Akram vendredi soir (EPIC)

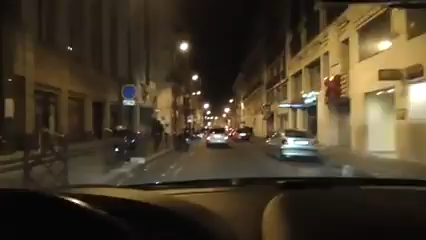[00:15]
un vendredi soir à Annecy là il se passe quelque chose il y a un truc que je vous parlais la dernière fois dans la précédente vidéo c'est cette rue
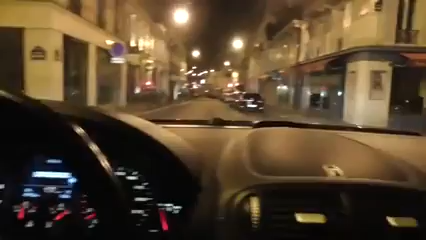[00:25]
je vais vous la commenter en direct bien évidemment
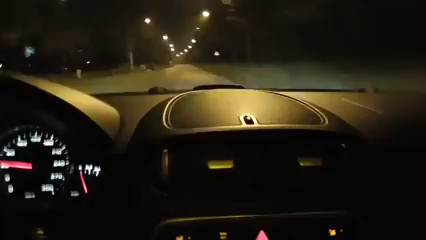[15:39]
attention parce que je vais pas perdre c'est rien qu'est ce que c'est que c'est attention il a coupé la route il a coupé la route l'enculé tiens regarde tu as essayé de me braquer c'est marrant
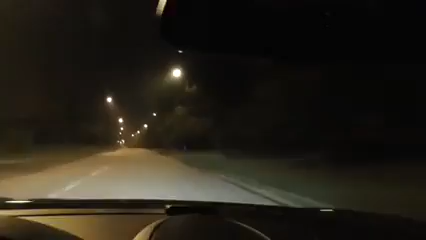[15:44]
là quelque part c'est là Bagatelle là s'il y a un chevreuil qui passe on est mort bon en tout cas là n'est pas la question